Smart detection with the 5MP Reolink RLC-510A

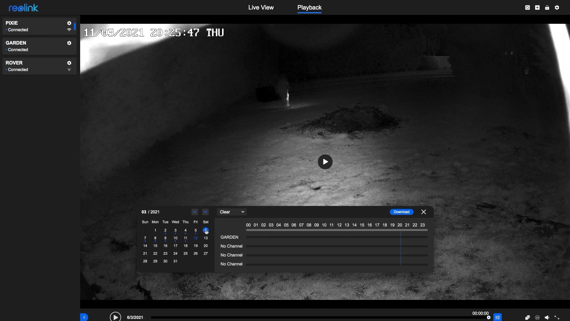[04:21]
And all of those spurious alarms have gone. The same is true on the 7th. It's a transformation.
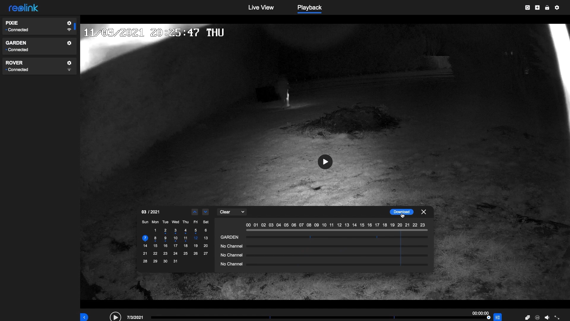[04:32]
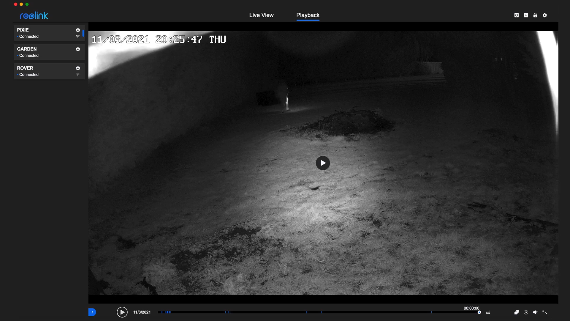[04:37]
Also gone are the false alarms for moving shadows and light changes. But wait, these are not people.
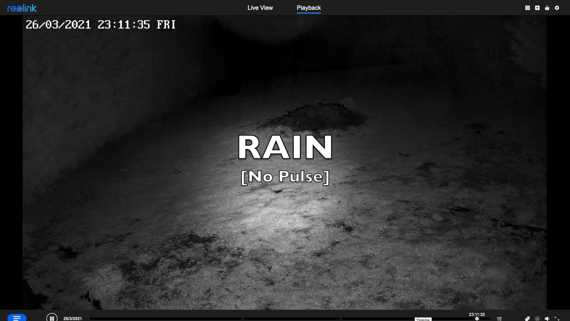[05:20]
Rain alerts are not eliminated, but you can reduce them by turning the sensitivity down.